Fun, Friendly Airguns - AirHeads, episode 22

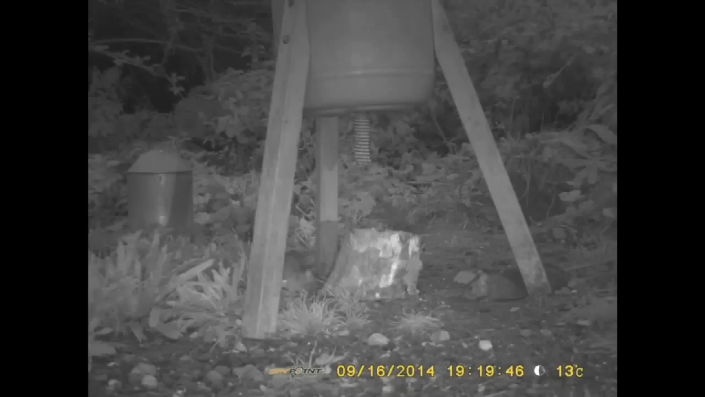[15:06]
They are absolutely loaded with all types of software that tells you the moon phase, that tells you the temperature. You can set the length of video, the quality of the video.